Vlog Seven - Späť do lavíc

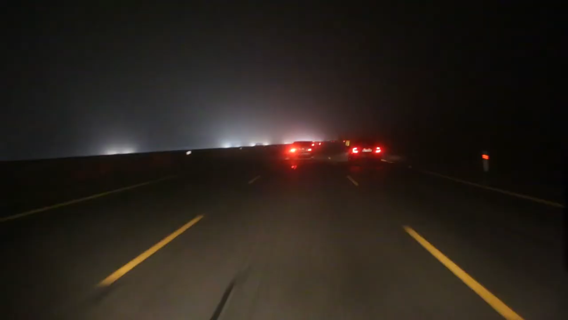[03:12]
To je Mordor toto. Normálne Mordor, ty kokos. Som v Nitre, živý a zdravý.